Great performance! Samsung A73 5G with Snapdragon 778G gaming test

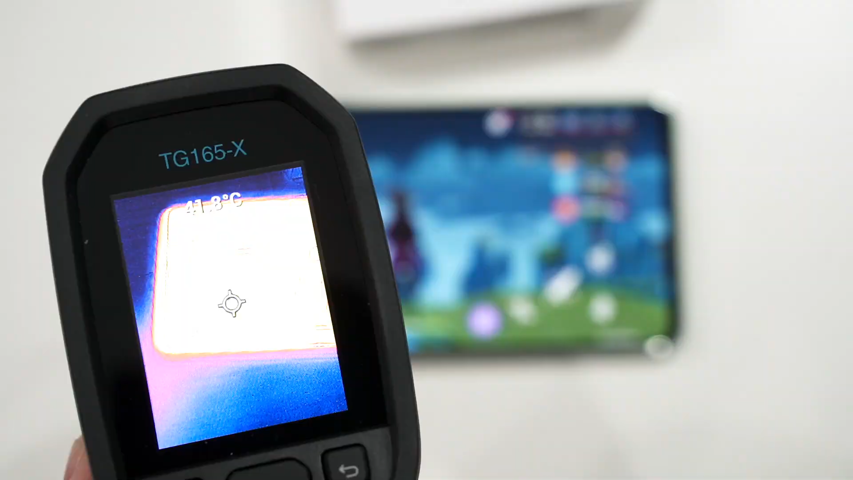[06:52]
And the temperature of the phone is also really good, as we can see here, it only reached somewhere slightly higher than 42 degrees Celsius.
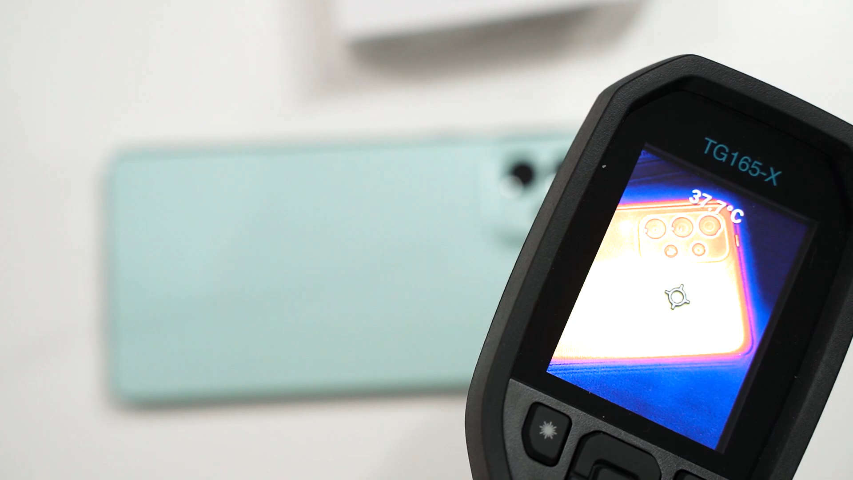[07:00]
And at the back of the phone here, we can see that the hottest spot is somewhere at around 36 degrees, which is surprisingly low.